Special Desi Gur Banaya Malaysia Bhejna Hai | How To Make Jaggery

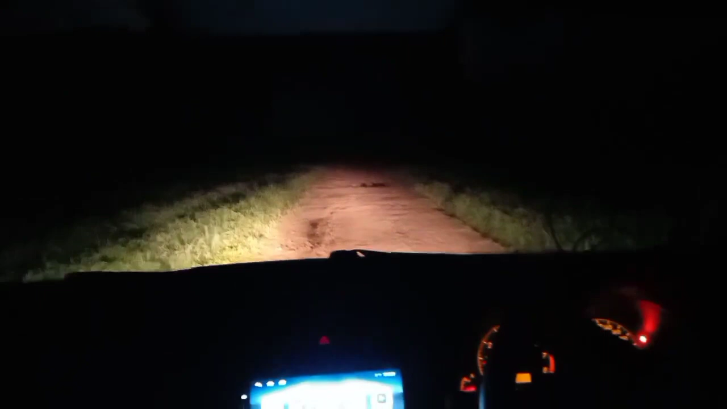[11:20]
اچھا یار گوڑ بگرہ لیکن تو ہم لوگ آ چکے ہیں باہر اور روڈ جو نا کچھے ٹریک سے جا رہے ہیں یہاں سے ہوگی نا شاپور سے ہوگی ناجوچک پالے سائٹ سے اور بہت ہی مشکل سم لوگ اس ٹائپ پہ پہنچئے ہیں اور ابھی رات کا ٹائم ہے تو بہت سبھی دیکھیں سامنے راستہ
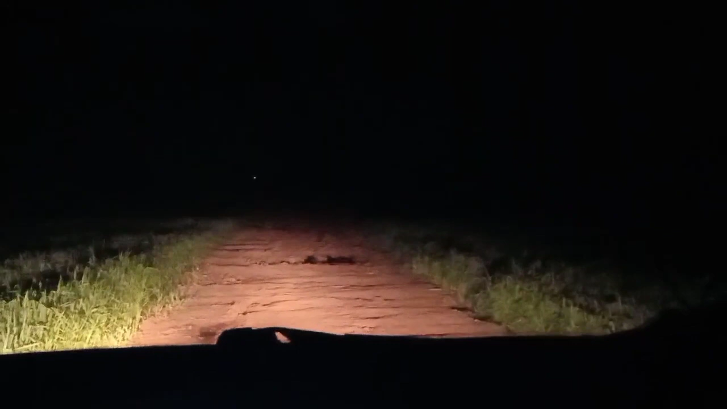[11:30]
کے اتنا خراب ہے ابھی ہم یہاں سے نکلنا ہے مین پہ ناجوچک سے ہوگی نا پھر چہریں گے مین پہ